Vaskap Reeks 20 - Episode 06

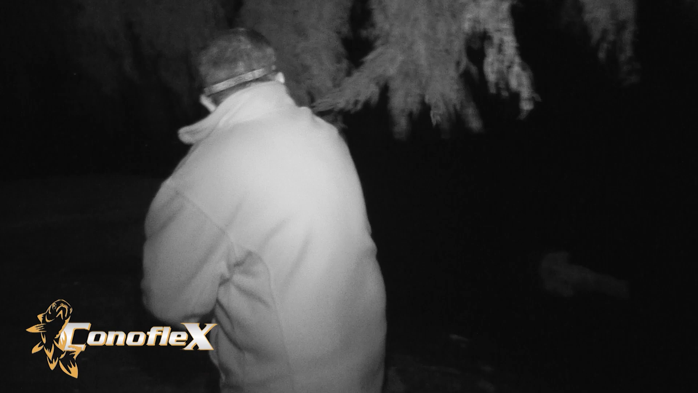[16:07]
Hy het in die baai ingegaan en ek moes tot op die punt gaan om om die klippe te kry.